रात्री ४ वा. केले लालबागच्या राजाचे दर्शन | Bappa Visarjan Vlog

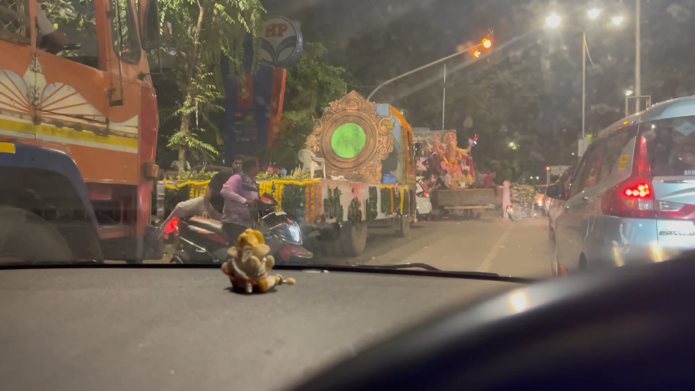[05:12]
मित्रांनो, आम्ही शिवाजी पार्कच्या इथे आहोत दादर चौपाटीवर आणि ते बाप्पांचं विसर्जन होते.
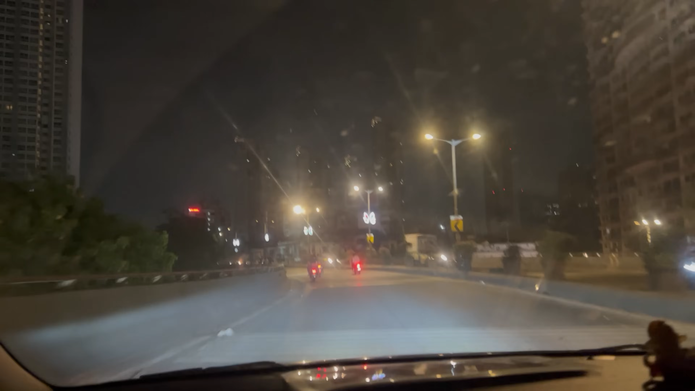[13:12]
पूर्ण ब्रिज वर गाड्या पार्क होत्या आणि फोटो काढत होते सगळे.